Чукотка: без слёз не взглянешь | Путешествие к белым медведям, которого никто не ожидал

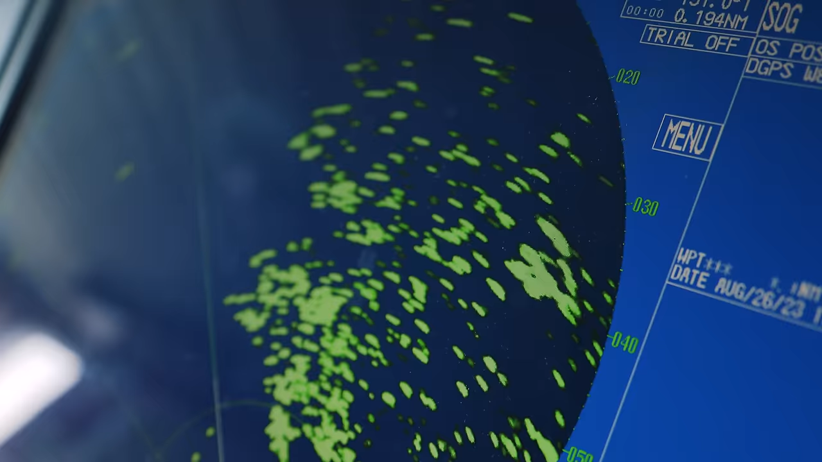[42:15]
Каждая яркая точка на экране – это льдина. И как раз благодаря локатору мы можем обходить ледяные поля.